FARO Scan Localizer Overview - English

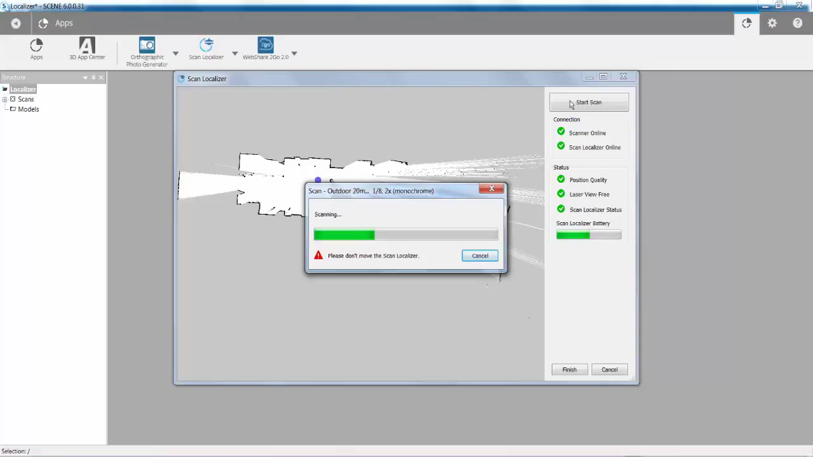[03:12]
Once setup has completed, and the connection and status are ready, you may start a scan.